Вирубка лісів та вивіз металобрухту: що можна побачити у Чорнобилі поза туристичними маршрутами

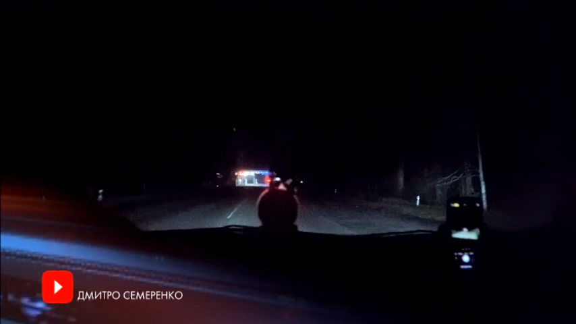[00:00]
Це КПП дітянки, офіціальний пункт пропуска, єдинний в зоні. Сюди всі туристи заїжджають. А ми? А ми ні.